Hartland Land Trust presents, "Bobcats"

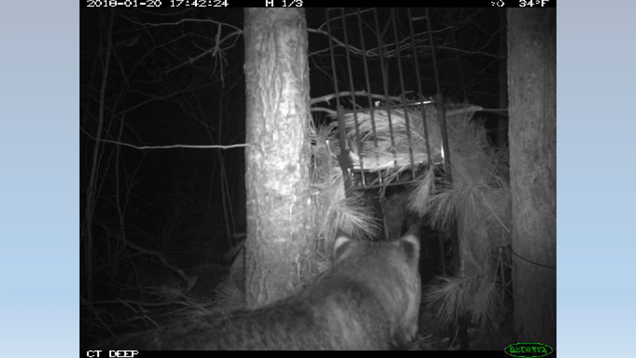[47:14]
Uh, we get a lot of pictures like this. The bobcat's just looking into our trap. Eh, I'm not that hungry. I'm not gonna go in there. Frustrating. Uh, bobcat's going in. Sometimes the traps freeze, especially in the winter.
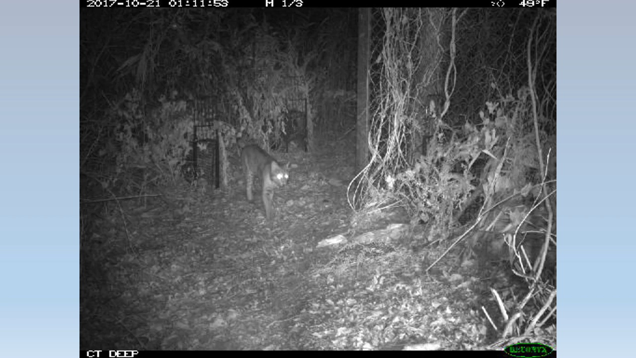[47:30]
The bobcat goes in, jumps on the trap a couple times, and it still doesn't go off. Uh, next.